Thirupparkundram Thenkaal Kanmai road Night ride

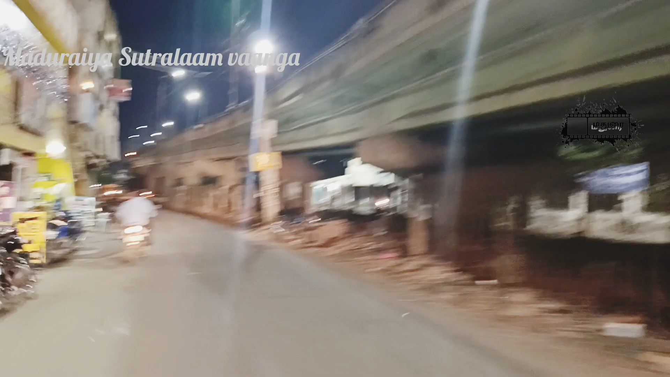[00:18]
ஆரம்ப பழைய காலத்தில் திருநெல்வேலிக்கு போகிற ஒரு முக்கியமான ரோடு தான்.
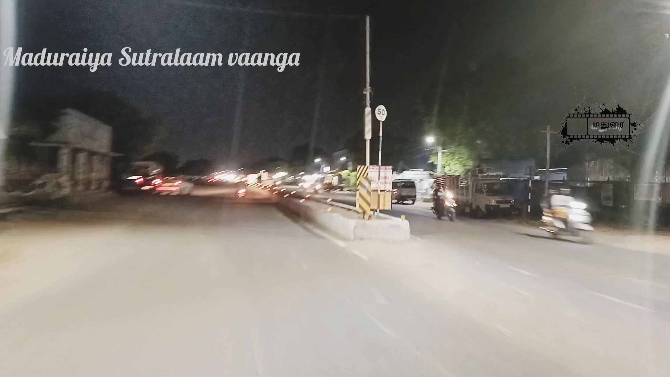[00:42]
இப்போ நம்ம ஒரு பாலத்தை கிராஸ் பண்ணி வந்திருப்போம். ஆரம்ப காலத்தில் இந்த பாலம்லாம் இல்லை. அந்த பாலம் பார்த்திங்கன்னா ரயில்வே ஓவர் பிரிட்ஜு.